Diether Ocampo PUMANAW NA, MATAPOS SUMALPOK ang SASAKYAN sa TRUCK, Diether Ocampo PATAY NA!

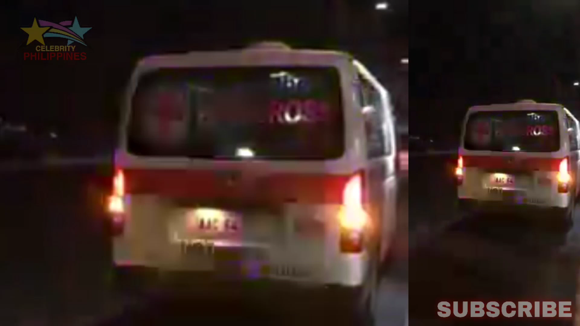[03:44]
At ngayon, itong actor na si Dieter Ocampo ay isinakay na dito sa ambulansya. Walang malay itong actor nang ito'y bumangga ngayon na dito sa may basura, no? Basura ng truck ng basura na nakahinto dito sa may service road ng Osmeña Highway dito sa Barangay Pio del Pilar.